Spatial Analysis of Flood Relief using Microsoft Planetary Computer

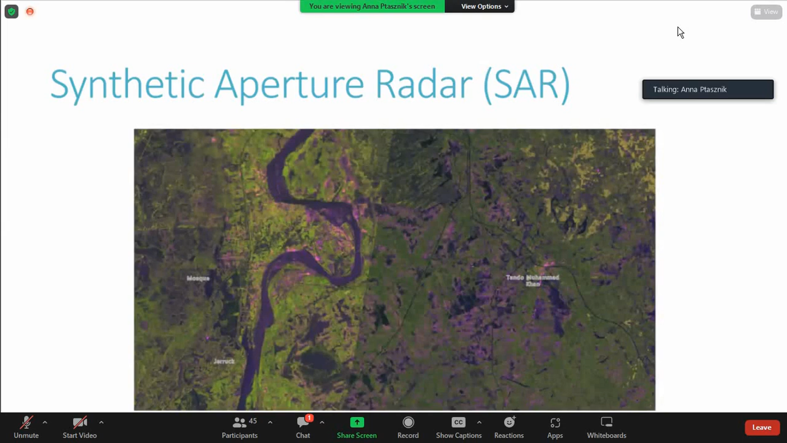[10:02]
But the pink areas are showing some surface water. And I'll just show you another example. Again, this is obviously not true color.